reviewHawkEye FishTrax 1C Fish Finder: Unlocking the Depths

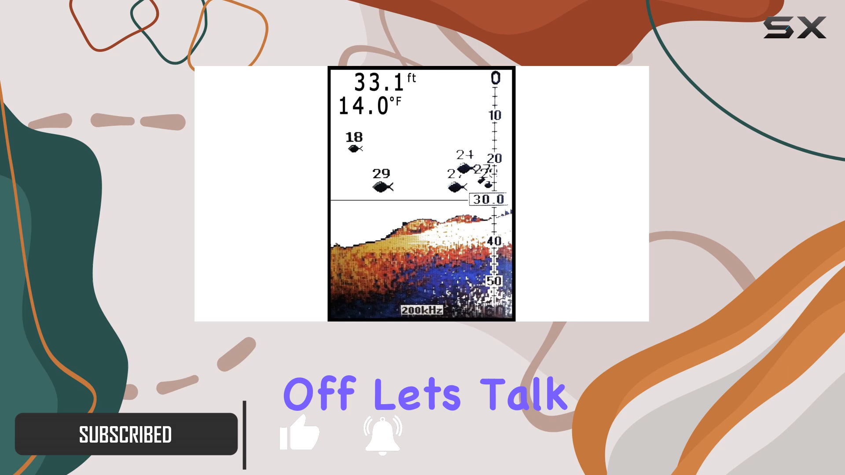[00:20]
On screen: depth 33.1 ft, water 14.0°F
The Fishtrax Intelligent Sonar delivers precise fish finder readings of up to 240 feet,
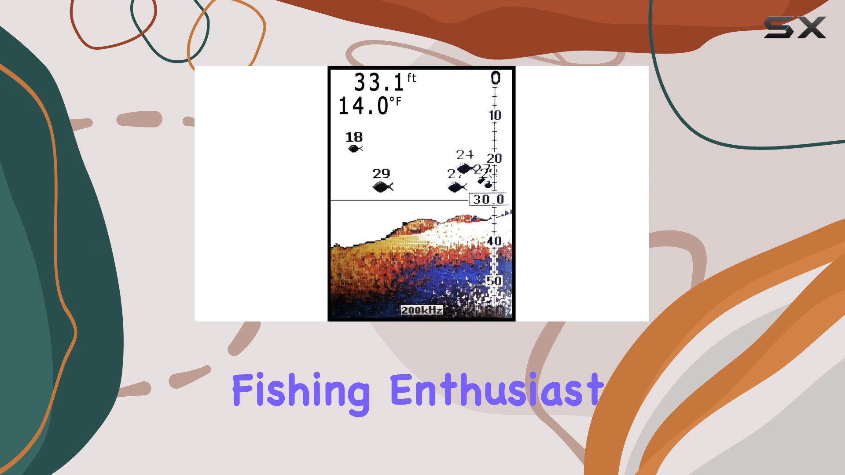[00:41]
On screen: depth 33.1 ft, water 14.0°F
Portability is key for any fishing enthusiast, and the Fishtrax 1C doesn't disappoint.
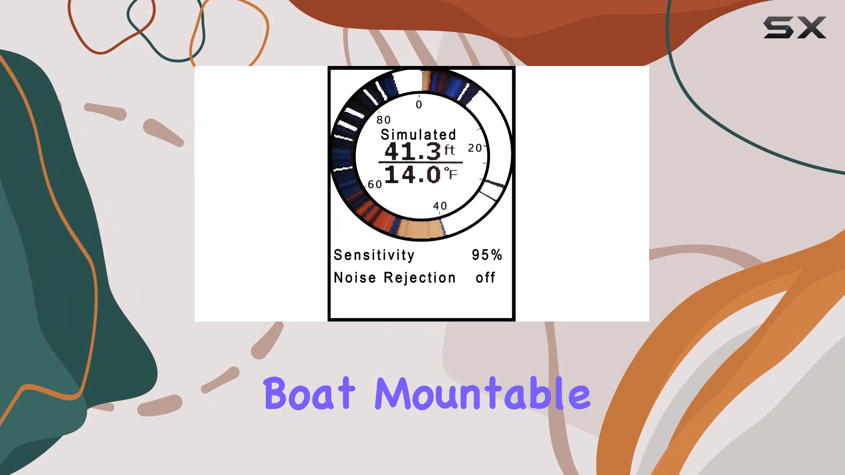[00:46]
On screen: depth 41.3 ft, water 14.0°F
Its sonar sensor is trollable, boat-mountable, and floatable, making it versatile for any fishing platform and season.
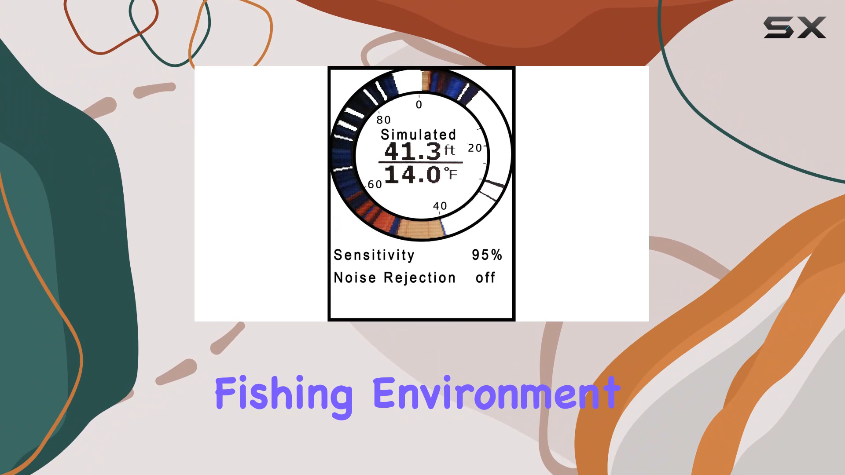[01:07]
On screen: depth 41.3 ft, water 14.0°F
And with FishArc and FishID Fish Finder indicators, along with HD bottom landscape imaging, you'll be able to target your prey with pinpoint accuracy.
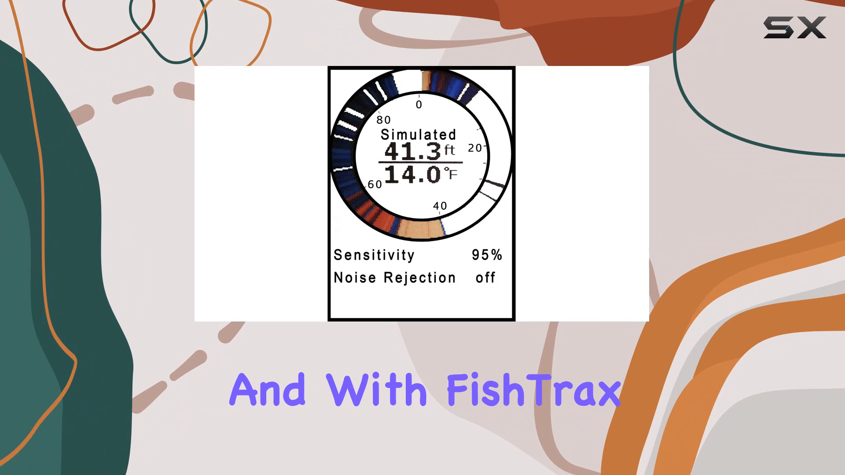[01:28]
On screen: depth 41.3 ft, water 14.0°F
And with Fishtrax intelligent sonar, you can fine-tune the fish finder to adapt to any fishing technique or platform,